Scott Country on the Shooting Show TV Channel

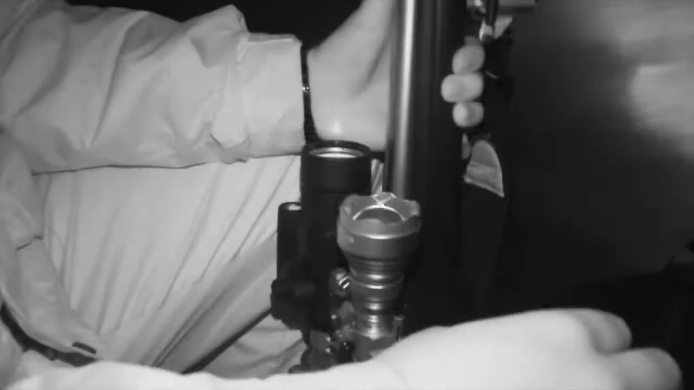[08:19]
It's time to put the Pulsar and Yukon through their paces.
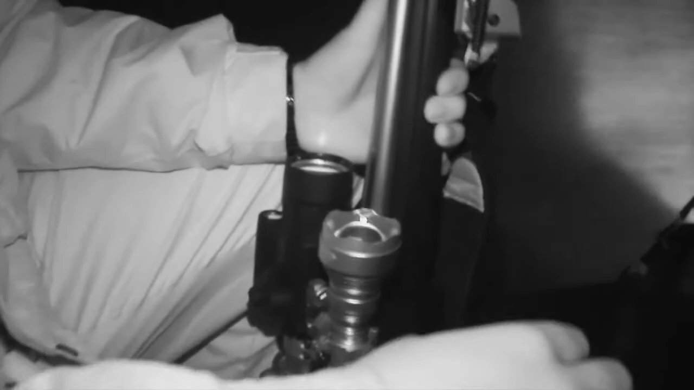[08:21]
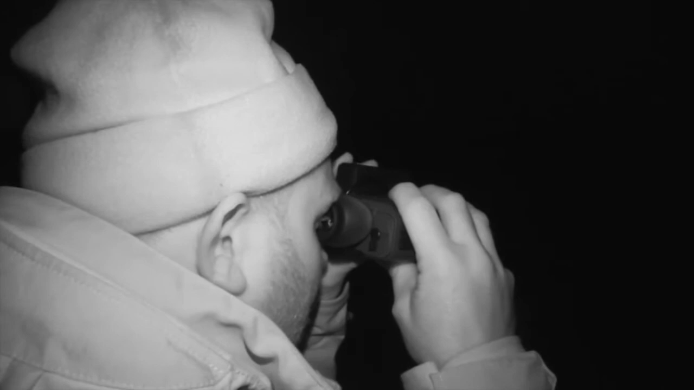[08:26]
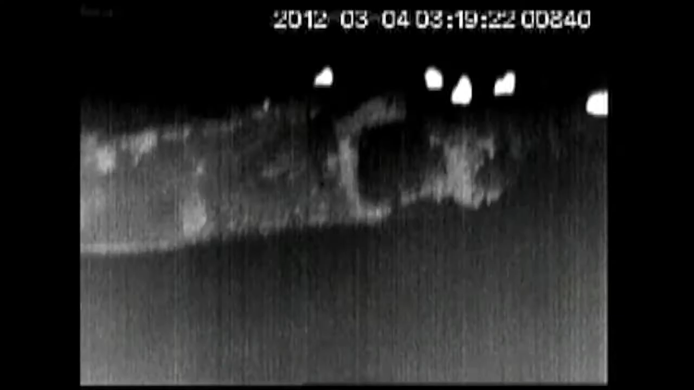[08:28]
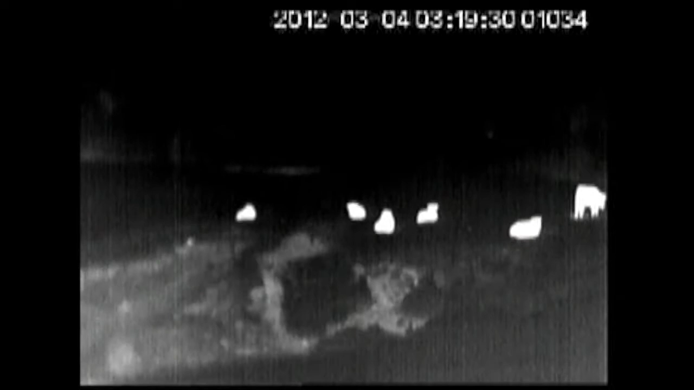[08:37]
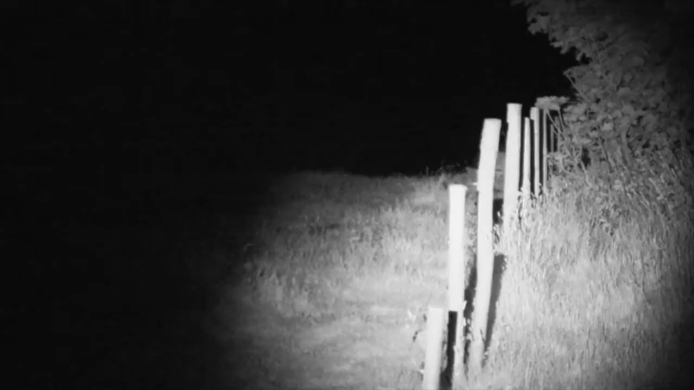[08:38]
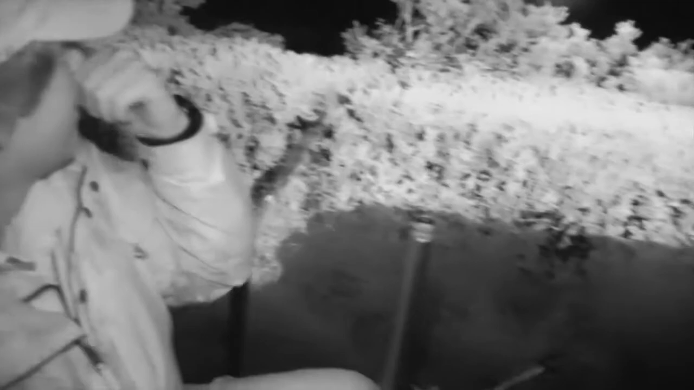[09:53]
130. Ben, put us out of misery.
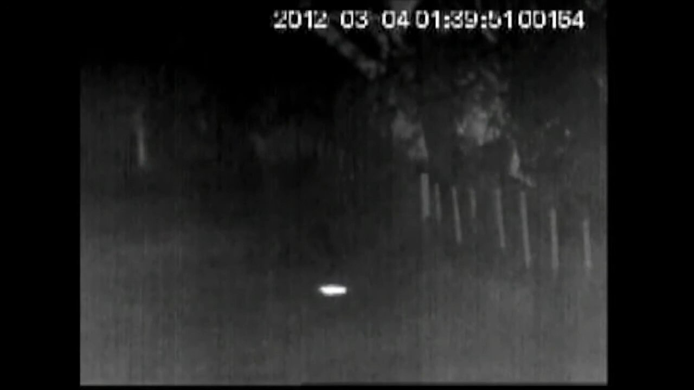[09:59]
150. 150. Makes finding a dead fox look quite easy, doesn't it Ben?
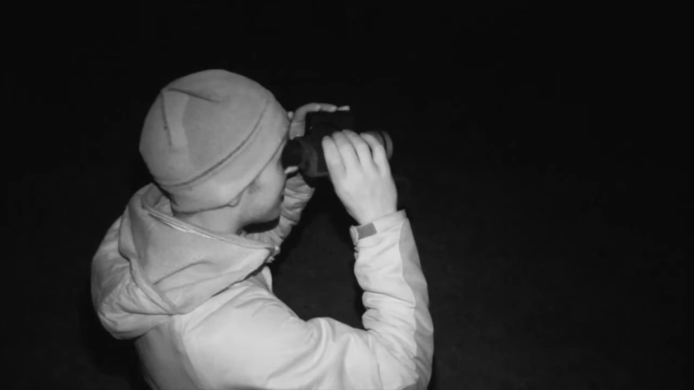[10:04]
Dead easy.
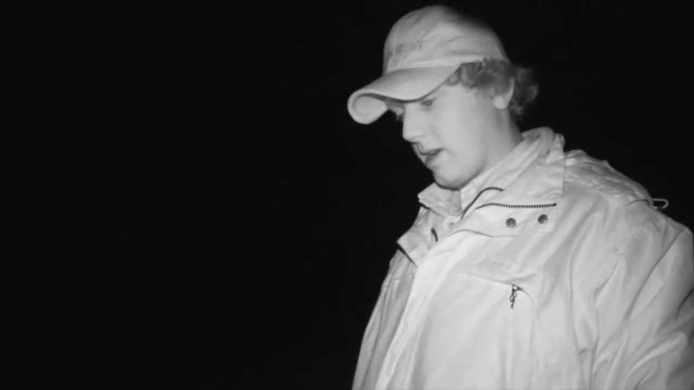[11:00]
So yeah, I tracked it down, it stopped, bang, and managed to follow it even perfectly when it ran. So yeah, it's a good bit of kit anyway.
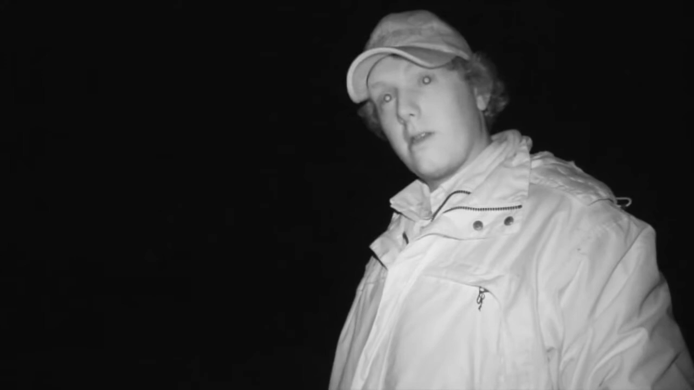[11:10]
Even though it's a complete scope, I'm quite comfortable with shooting it. So you've been kind enough to let us come and test some equipment, some thermal and some night vision out for foxes,
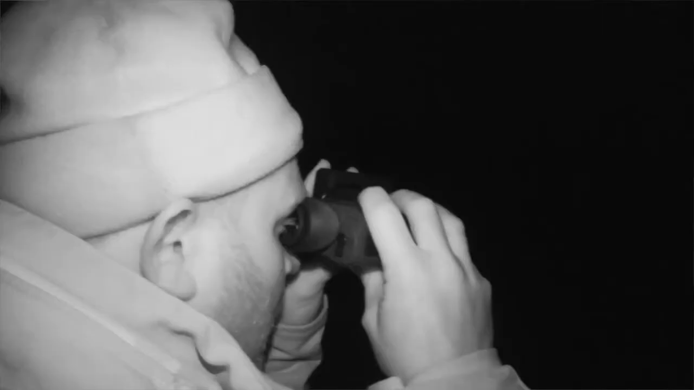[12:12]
You had a chance to play with the thermal imaging a bit tonight.
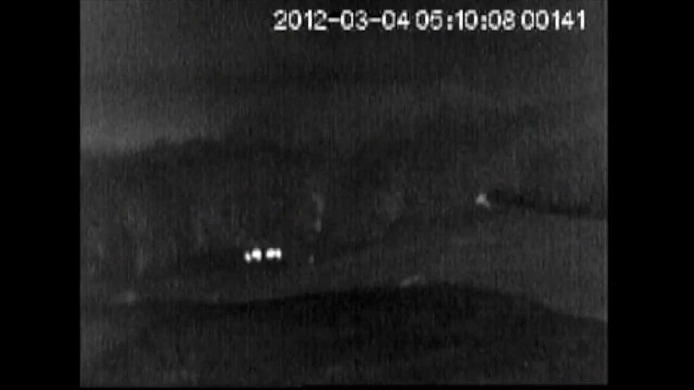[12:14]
Yeah. What is your impression of it? I'm very impressed to be honest with you. It's the sort of bit of kit I should be definitely looking into the future to be buying.
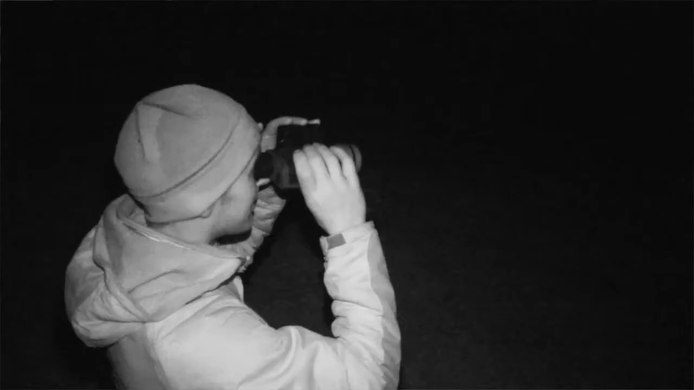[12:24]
For the sort of money, for what I do, it's worth the money. For someone who's doing it as a professional. Professional.
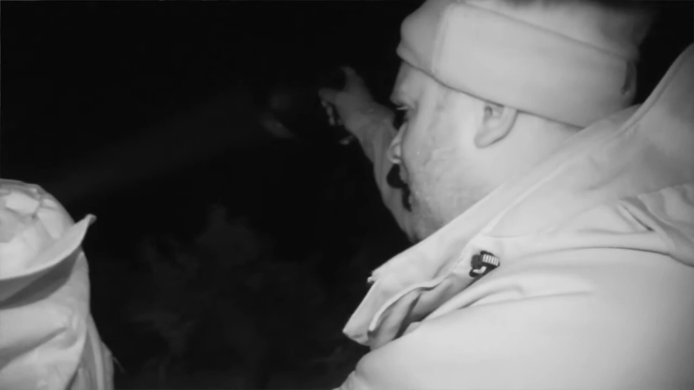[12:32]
What I like about it, you can actually see things further away in what you can of a lamp.